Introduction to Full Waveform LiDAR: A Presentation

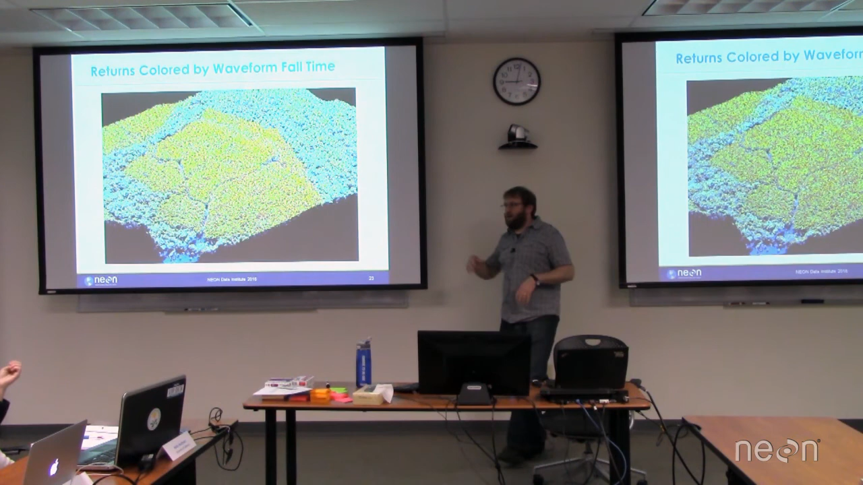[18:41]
So in this case, blue and purple is going to be a very short fall time.
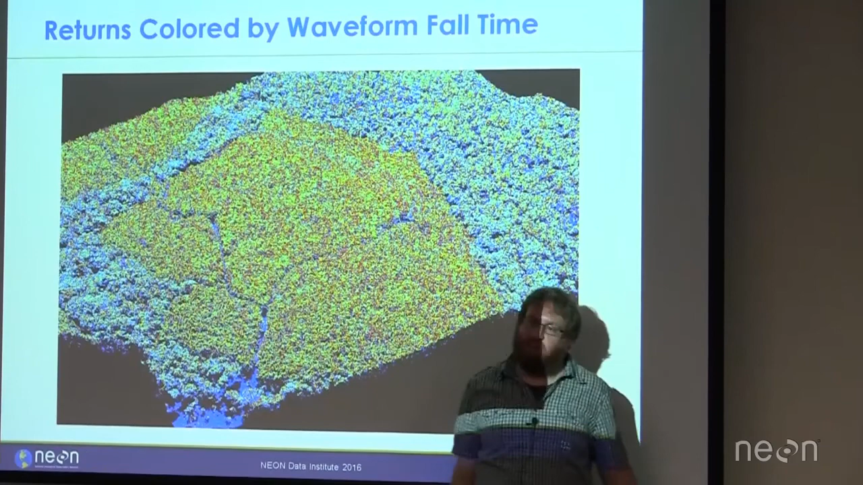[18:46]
So you can see the bare earth and ground come out blue. Some of the pine plantation tends to have more of that structure as a function of time.
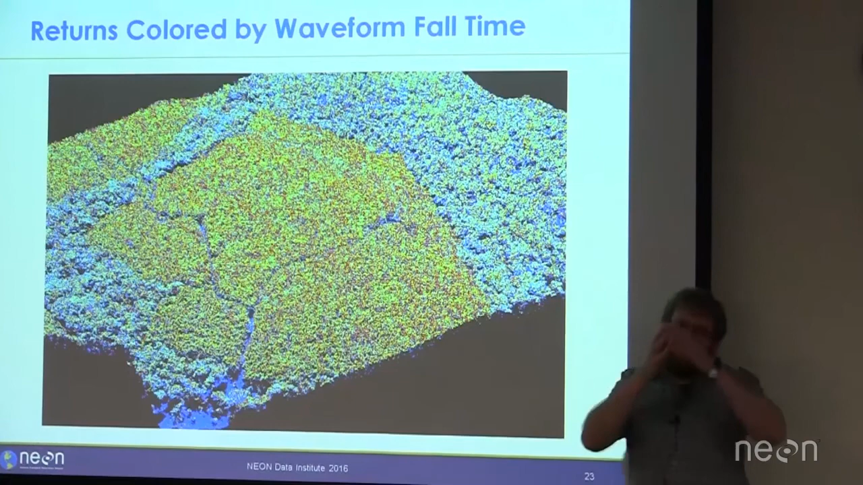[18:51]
So it'll come out oranges and reds. So one of the challenges here is, you know, on this map, you might say, oh, I can see the pine plantation.
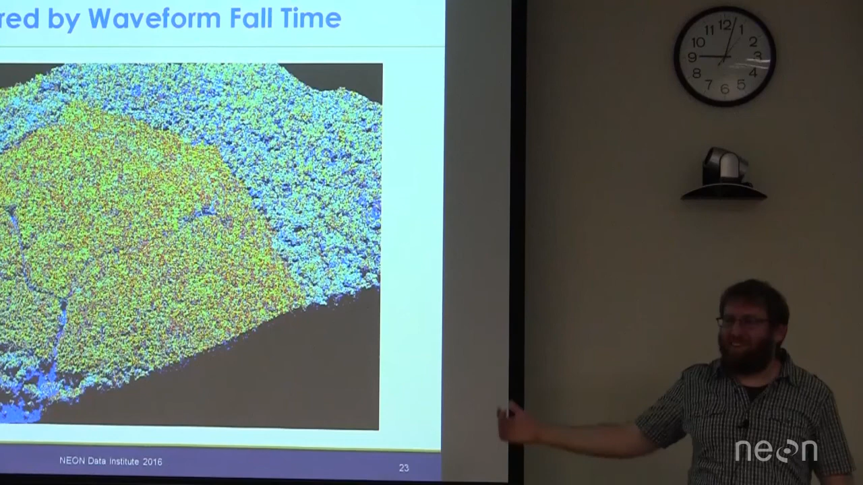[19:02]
This is an easy land cover classification. But you can see there's red speckled throughout probably what are oak trees here is deciduous. So maybe you have more yellows and reds here,
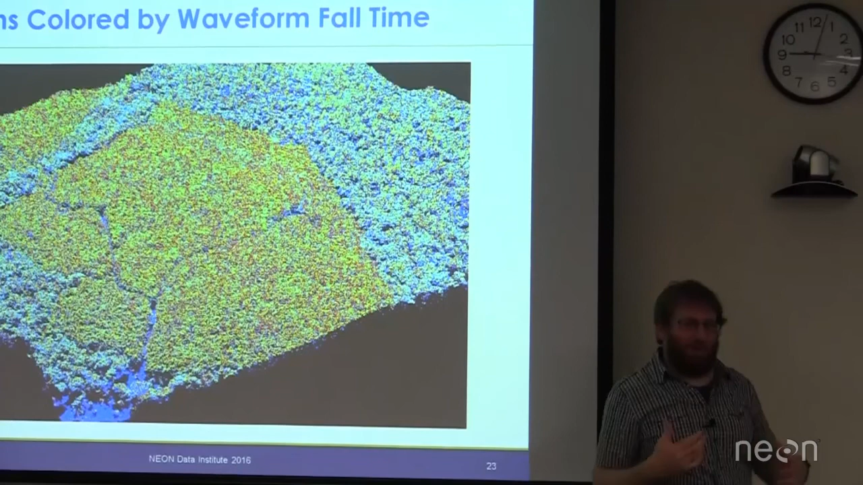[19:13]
but it might not be as straightforward to just make a land cover map, but just something to think about of what you might be able to do with waveform.
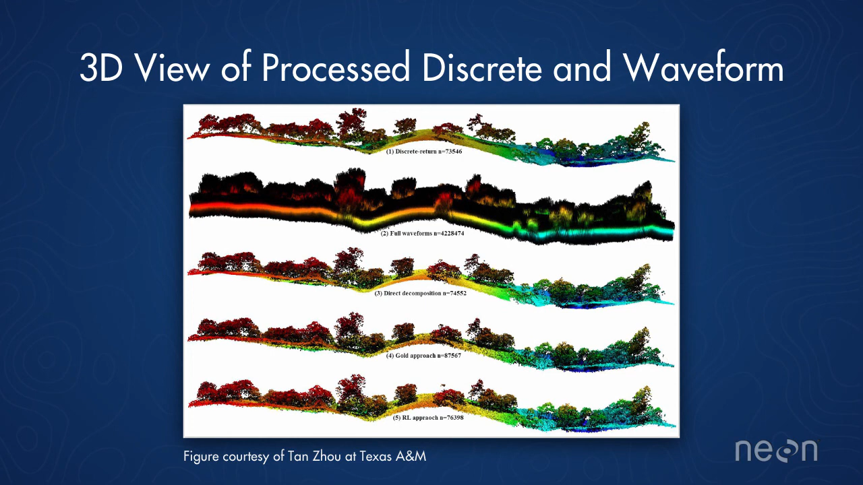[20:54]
So you have your discrete return up top. If you were just to take those full waveforms and kind of put them in a 3D land, they'd be very blurry and confusing. But he's analyzed them through just fitting Gaussians to that raw waveform or running two different deconvolution approaches.
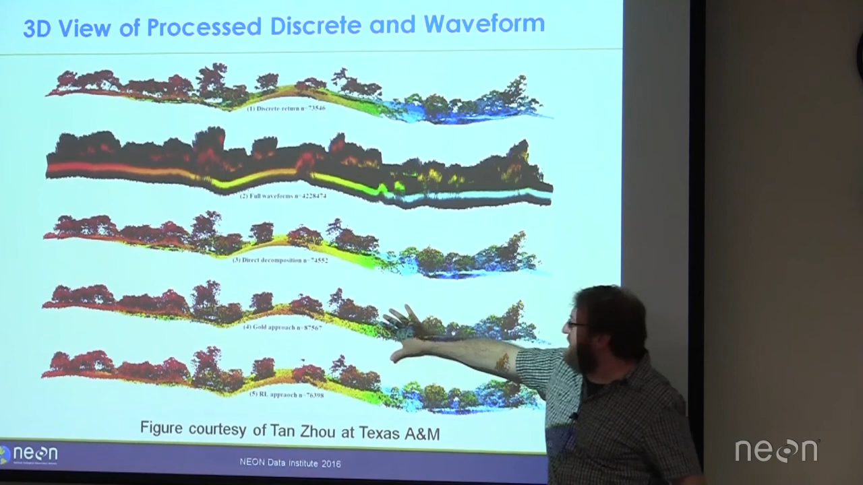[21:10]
And really the hope with the deconvolution is if those objects that we saw on the previous slide were real,